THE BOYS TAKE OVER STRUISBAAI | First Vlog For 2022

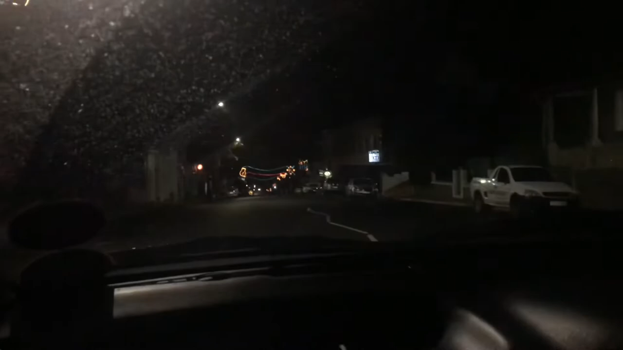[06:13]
The lights? Yeah. Yeah, they usually have it up, but I forgot about it. I didn't know this was here, but that's like January.
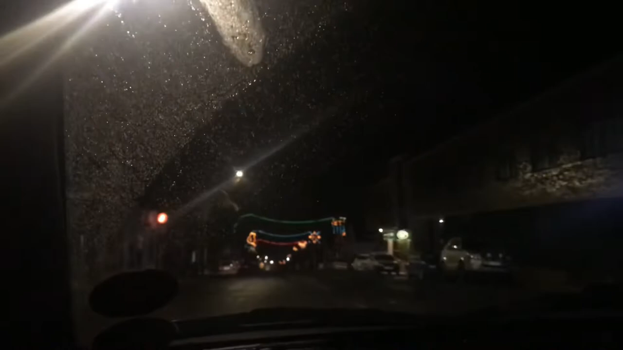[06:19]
like Taylor Swift said, we can leave the Christmas lights up until January.